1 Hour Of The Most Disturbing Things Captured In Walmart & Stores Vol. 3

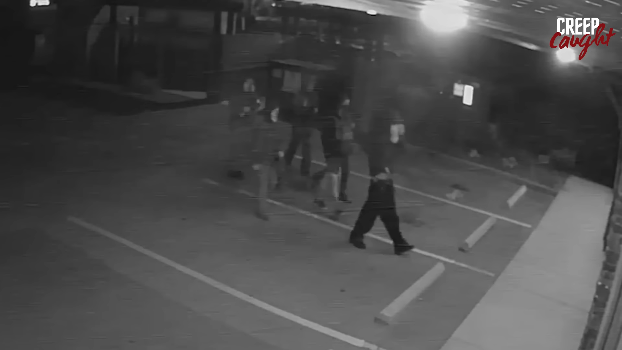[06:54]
The group involved, believed to be teenagers between 14 and 16 years old, smashed their way into the shop and stole dozens of items. They specifically targeted a storage unit window that didn't have bars, unlike the main store windows, allowing them to reach in and grab items. Jason Ladder, the shop owner, reviewed the surveillance footage and found the incident both shocking and frustrating. Pretty shocking and annoying as heck, because that's a $1,700 window to reinstall, right? Plus all the time and labor to board it up and do all that stuff, right?
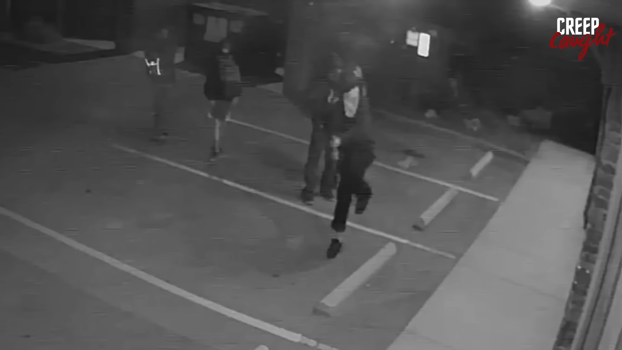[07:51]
It sounds like they're hitting other businesses too, because I've seen a post this morning from Deep Street in Kelowna that was hit, and footage from that looked like the same group. Ladder noted that other businesses seemed to be targeted by the same group of teenagers. Three of the teenagers were later arrested, but the others are still on the run. Two separate pharmacies in South Houston were robbed just days apart.
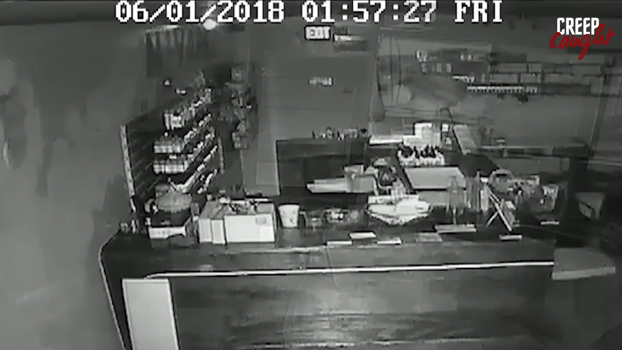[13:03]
The thief, described as unsophisticated, didn't bring any tools for the burglary. Instead, he used a concrete post to smash through the window and enter the shop. Once inside, he spent less than 5 minutes in the small vape shop, and his actions were fully captured by the store's surveillance cameras. The shop's alarm went off during the break-in, leading the owner, Cassandra Hill, to receive an early morning call. At first, she thought the alarm might have been triggered by the ongoing thunderstorm and doubted it was a real break-in.
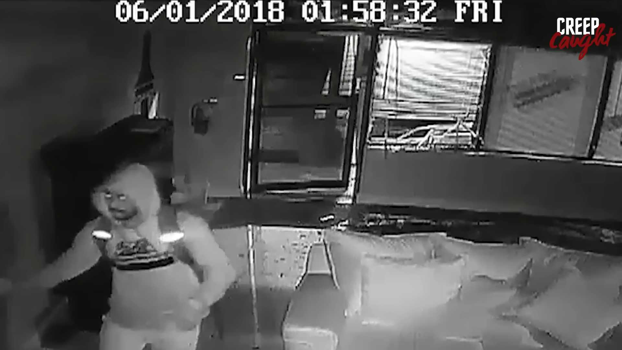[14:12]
At one point, he attempted to steal the store's television, but had to abandon it as the police were on their way. Despite this being the first burglary in 2 years, Cassandra Hill remains committed to serving her community, though she admitted feeling some discouragement due to the break-in. Unfortunately, happens to be us this time. It hasn't always been easy, you know, based on our location,